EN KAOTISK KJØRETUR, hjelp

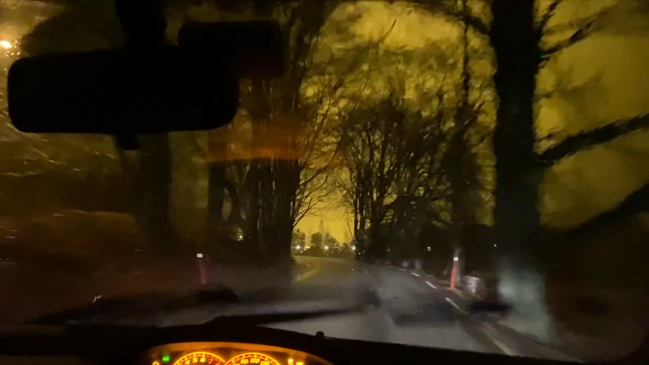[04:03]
Det regner helt utrolig mye. Jeg er tilbake igjen fra Europris.